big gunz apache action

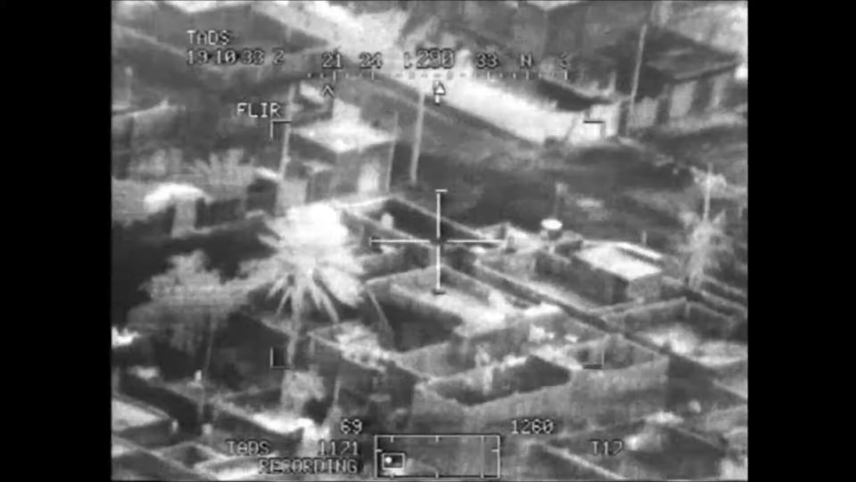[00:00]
Keep eyes out on them. There you go, right there. Okay, Roger.
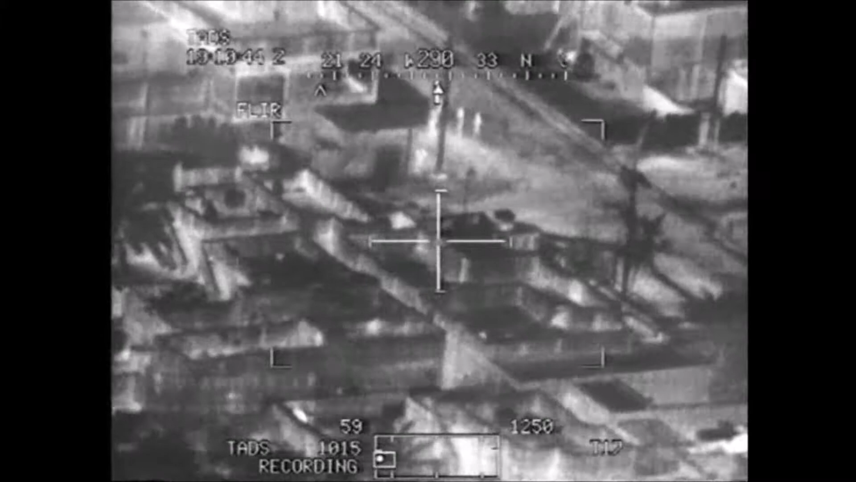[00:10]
Attack 6, Big Gun 5-6 have eyes on individuals. About eight or nine individuals in the middle of the street. I'm glad they have weapons at this time, over. Engage. Engage. Roger, why is it 30? Left. Yeah, Roger. Roger. Blue 5 just had a RPG fired at him. He returned fire with... 8G, over.
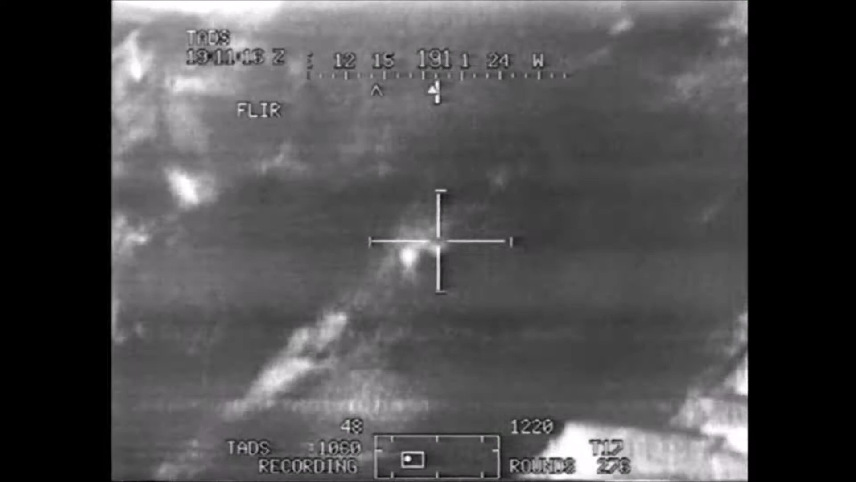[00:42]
Roger, we're engaging. Fired. Roger. Take Gun 5-6, Attack 6. Are you engaging at this time, over?
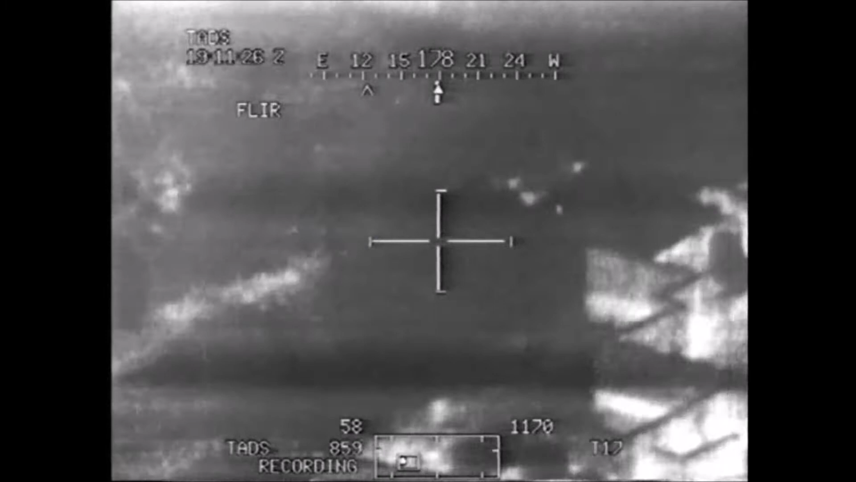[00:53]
Roger, we observe the RPG fire and engage individuals and leave one KIA.